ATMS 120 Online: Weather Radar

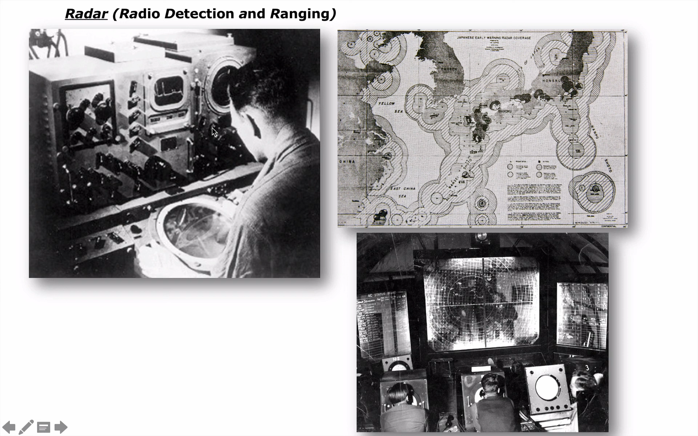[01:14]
In fact, that's where the term radar comes from. It stands for radio detection and ranging. And the technology was born in the late 1800s, but really became in really big use during World War I and World War II, specifically World War II. You see, during that war, radars were being used to detect enemy aircraft because we could basically scan the skies and look for large objects like airplanes or even scan for ship masks and see things like this. What's interesting about this? Weather was a nuisance to radars.